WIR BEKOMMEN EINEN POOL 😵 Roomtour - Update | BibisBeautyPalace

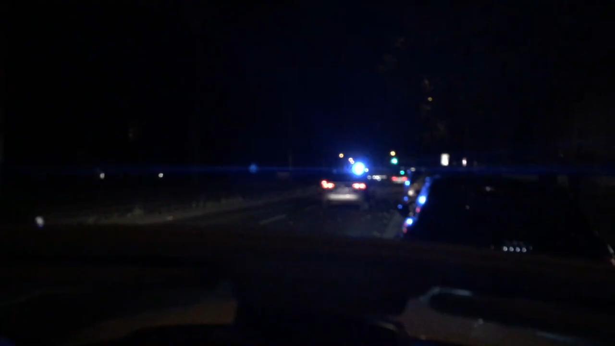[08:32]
Als ob. Vorbeigefahren. Als ob, Leute. Unser TÜV ist seit über drei Monaten abgelaufen. Und wir wussten es einfach gar nicht.